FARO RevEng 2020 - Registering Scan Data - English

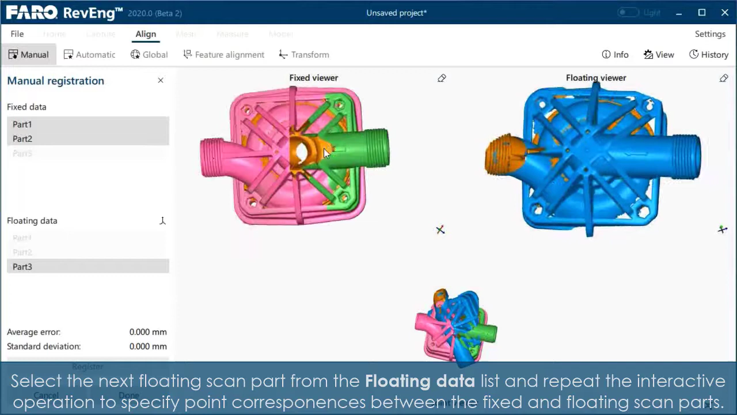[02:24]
Select the next floating scan part from the floating data list and repeat the interactive operation to specify point correspondences between the fixed and floating scan parts. At the end of the procedure, the joint viewer shows all scans successfully registered.